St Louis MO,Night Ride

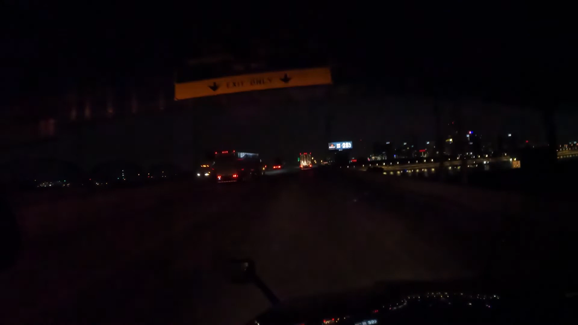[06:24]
water down there on the right. Going over to Mississippi now. Got the arch of water.